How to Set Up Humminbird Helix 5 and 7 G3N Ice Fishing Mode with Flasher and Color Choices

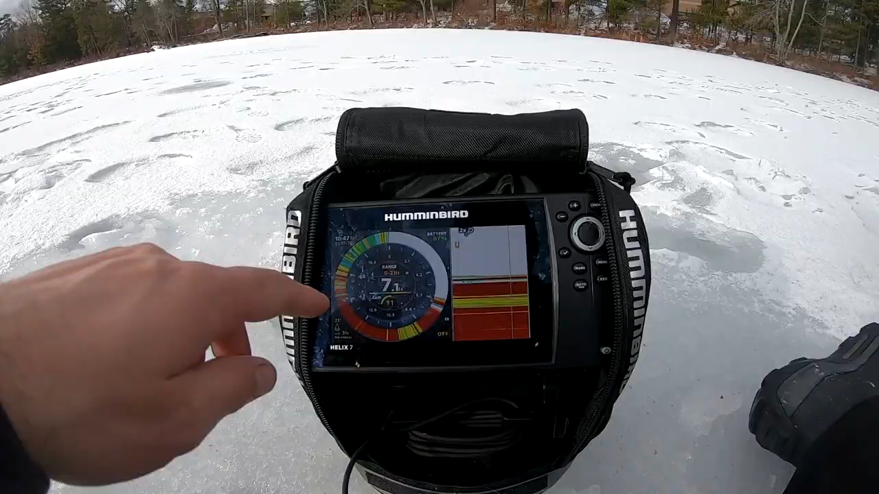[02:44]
This is great, because we can see the gain here. Range 0 to 21 feet. You can see your battery life is at 83.
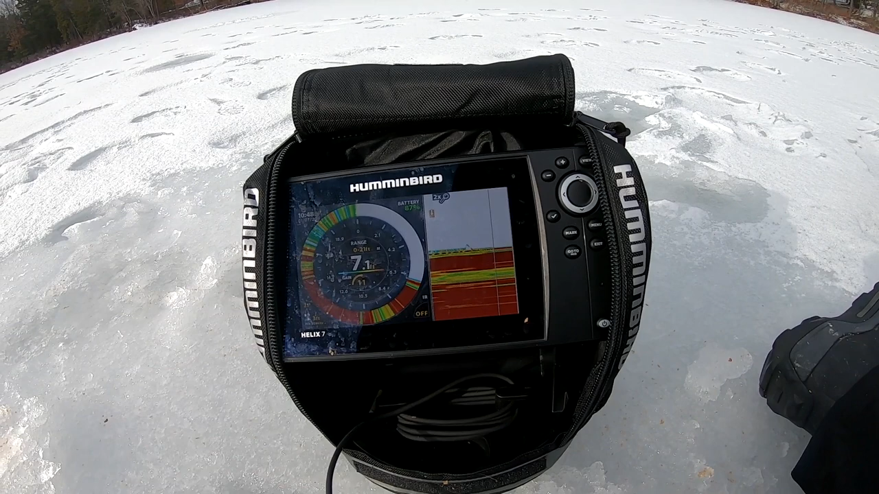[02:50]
You've got your time. You can see exactly what your cone's set at. This is the best setup there is. And then this is zoomed in two times on the bottom.
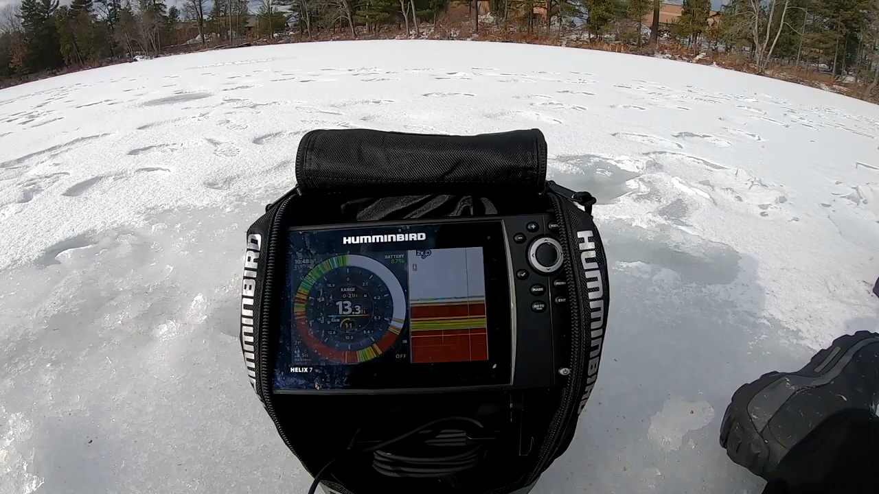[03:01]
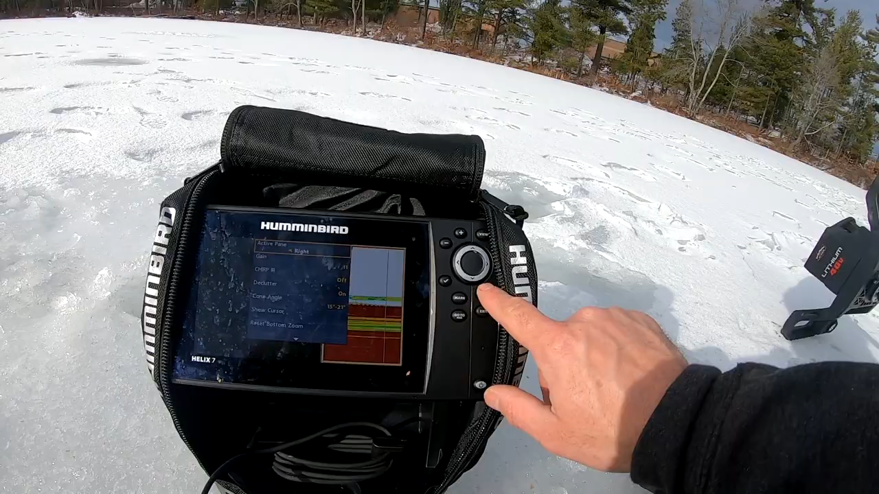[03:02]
One of the other things I want to show you real quick. You've got your declutter on.
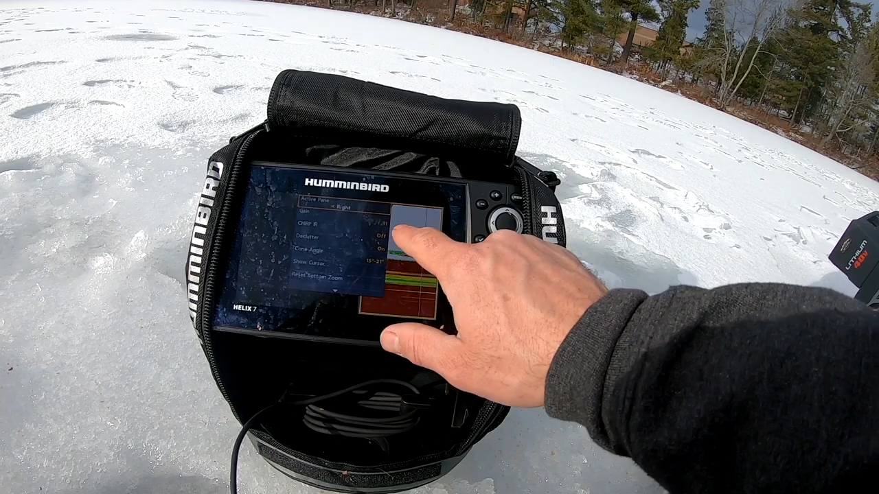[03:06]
Gain I have set to 11. And then you have the color.
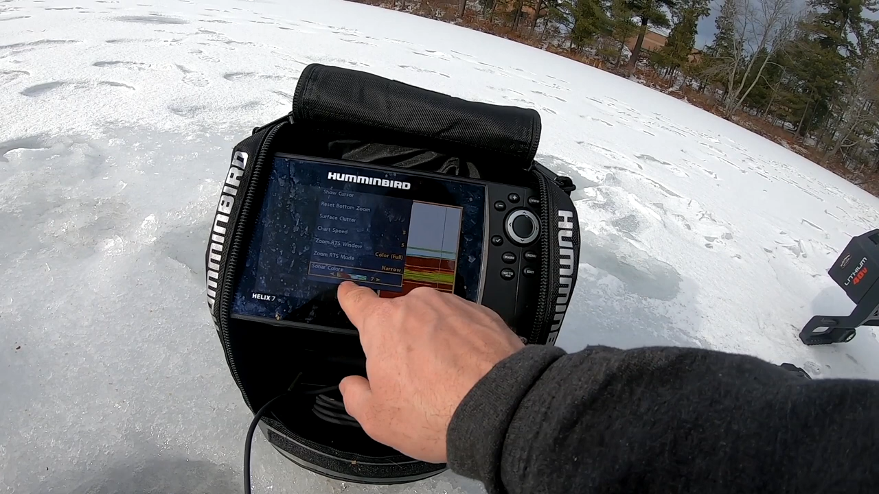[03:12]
Down here you have sonar colors. And you actually have a wide range of different colors you can set.
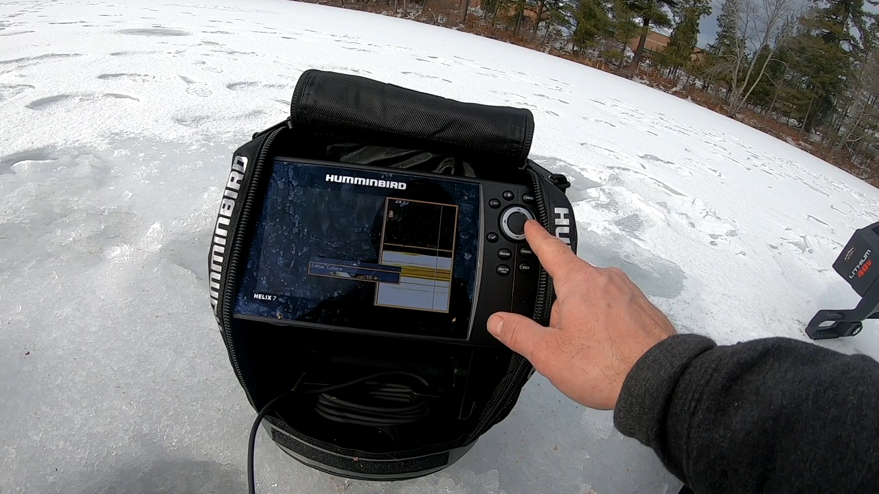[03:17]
Whether it be at night. Look at that. 19. There's 19 different color settings.
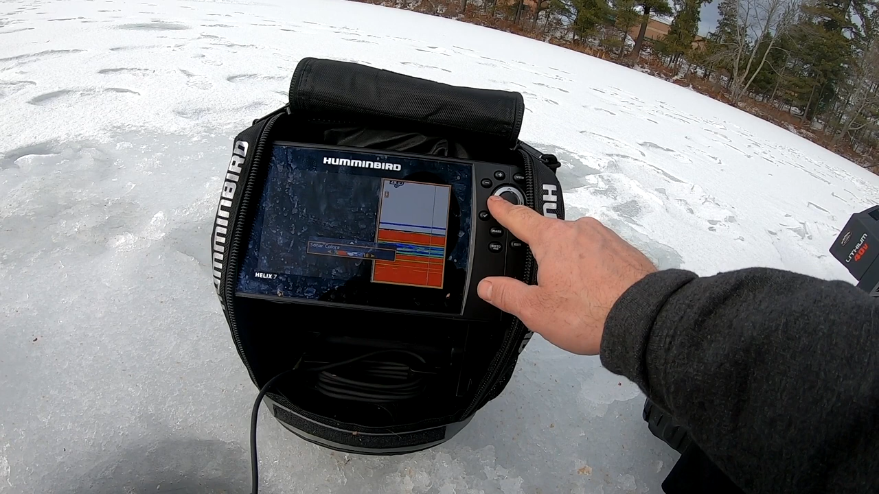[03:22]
Orange. Black and white. Black and white. Green. Green and white. Black and gray. Black, white, and gray. Black with the color. I like this one here. Seven. That's like a fluorescent.
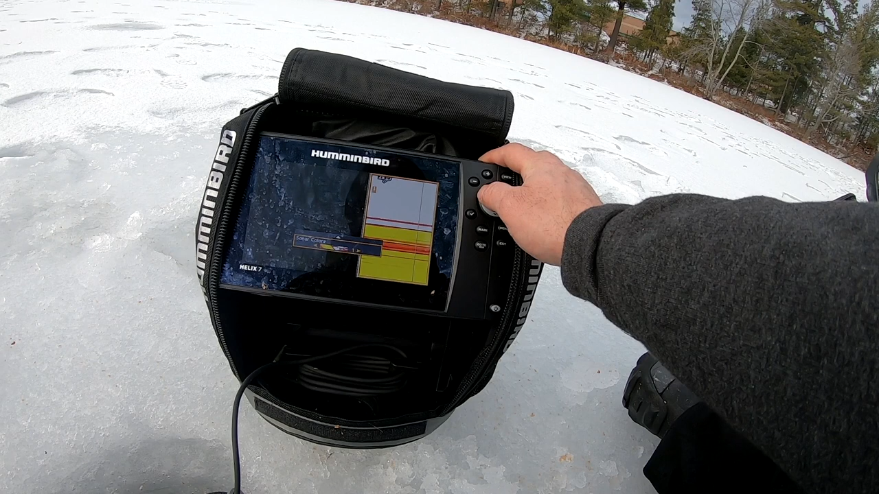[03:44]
That's it. So you can shift through all these colors to find the one that you can see the best.